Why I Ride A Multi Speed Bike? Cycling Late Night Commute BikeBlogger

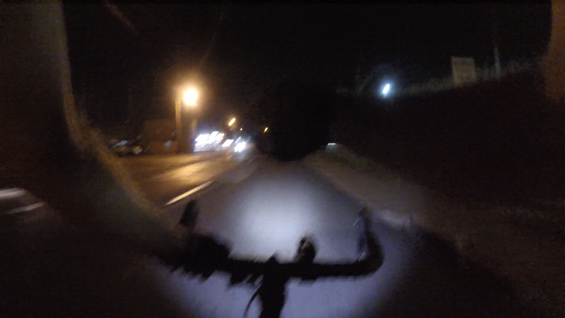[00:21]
And see, look, right after that light went green, that light goes red. That's just stupid. Oh well.
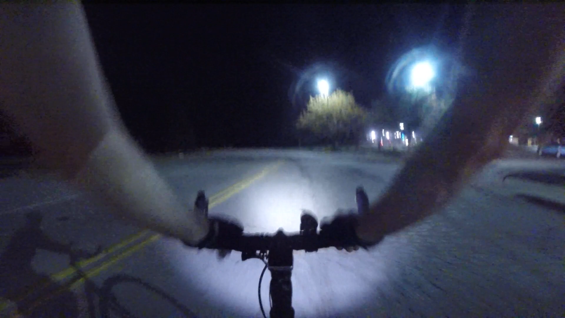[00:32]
Oh, this road is not in good shape.
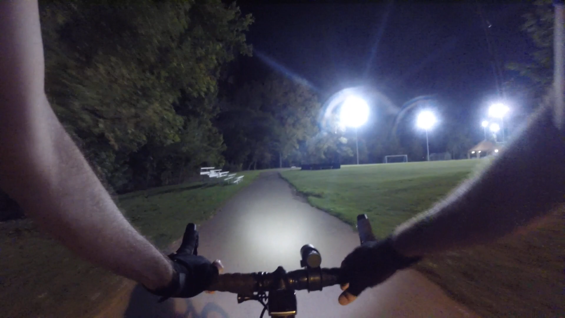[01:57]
Well, they got all the lights on in the park here.